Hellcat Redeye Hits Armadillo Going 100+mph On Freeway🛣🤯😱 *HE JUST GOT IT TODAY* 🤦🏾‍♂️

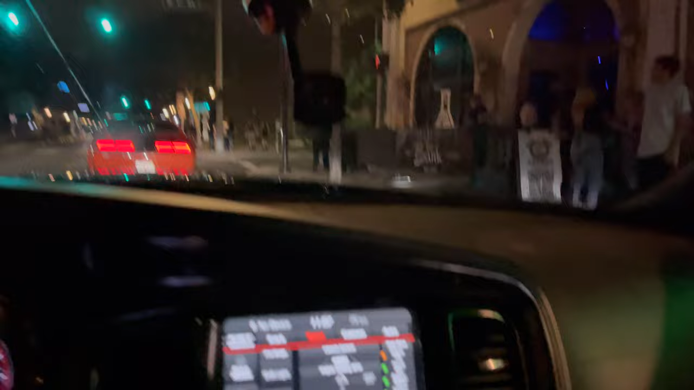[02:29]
Oh shit, right in front of me.
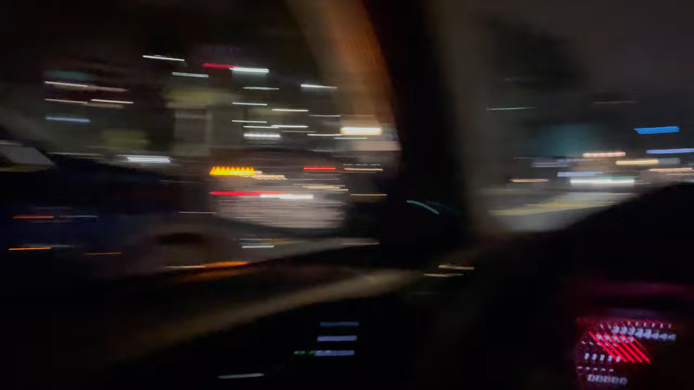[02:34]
Oh no, that's parking enforcement.
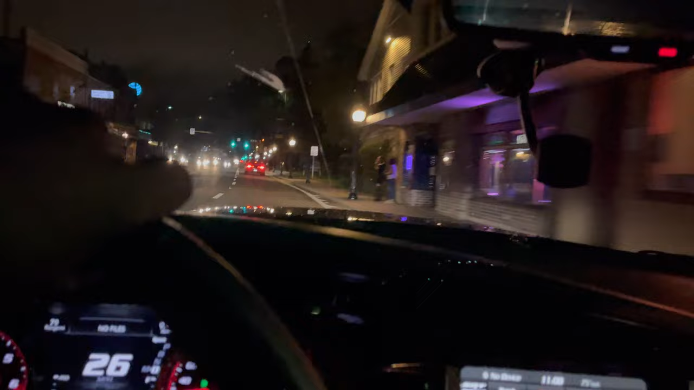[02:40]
I like these niggas is really going to the same spot we just left.
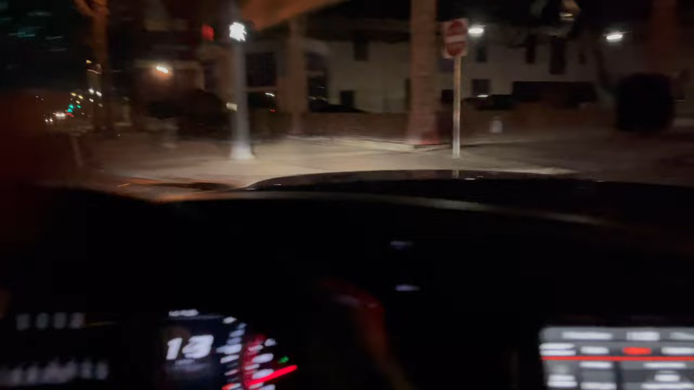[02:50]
It's a one way. This way got going out of wrong or one way, bro. These boys wildin'.
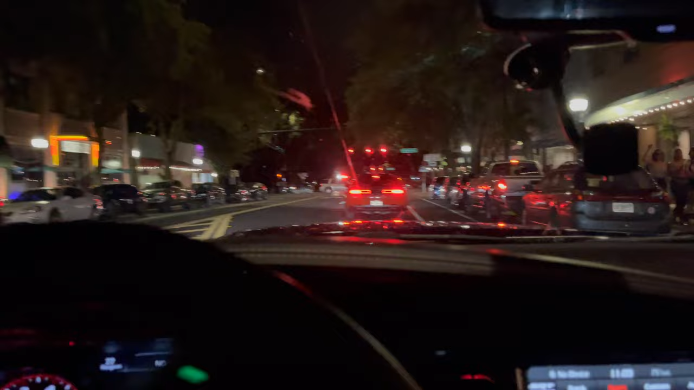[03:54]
They're gonna use a fire truck to block us off.
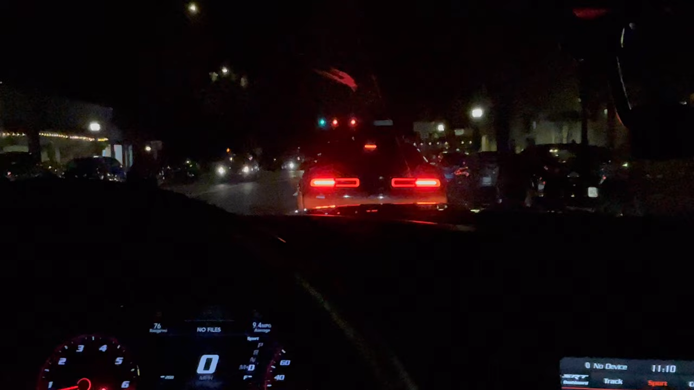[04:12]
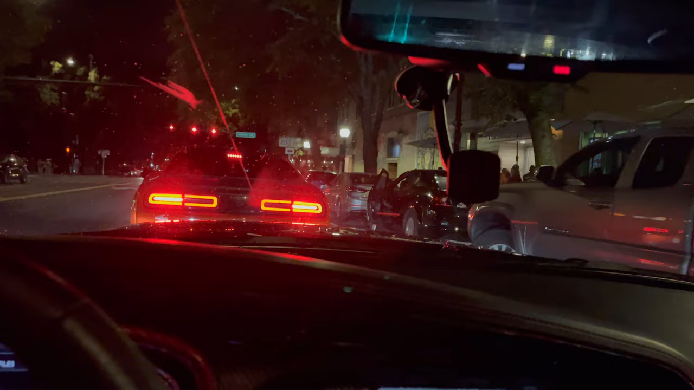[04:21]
Look at the police right there.